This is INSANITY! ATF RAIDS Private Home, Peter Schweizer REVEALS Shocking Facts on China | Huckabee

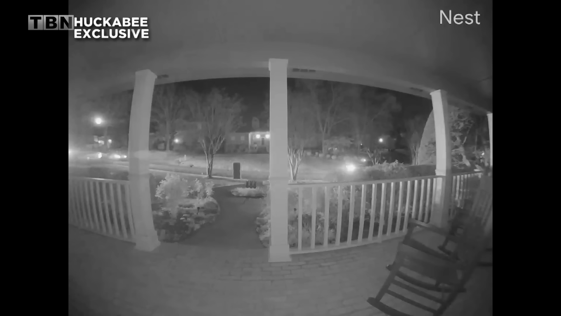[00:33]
They came to his personal home in one of the nicest neighborhoods in all of Little Rock. We were able to exclusively obtain the video. This is from a neighbor's security camera of the police vehicles arriving. No one has seen this before other than the family.
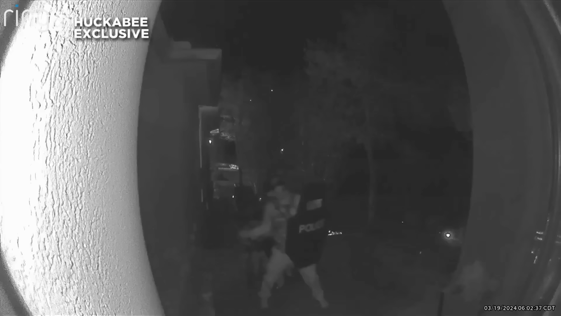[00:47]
We also obtained from the Malinowski family the video from their Ring doorbell camera, which you're seeing now.
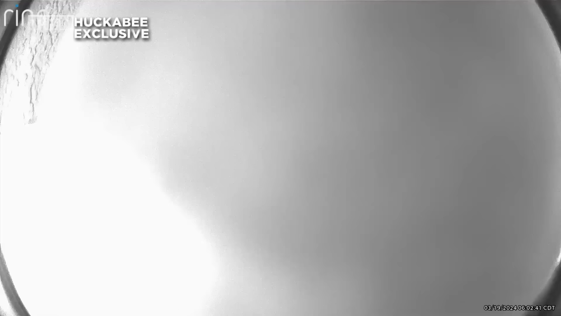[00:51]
After covering up his Ring doorbell, they proceeded to break down his front door and entered his home.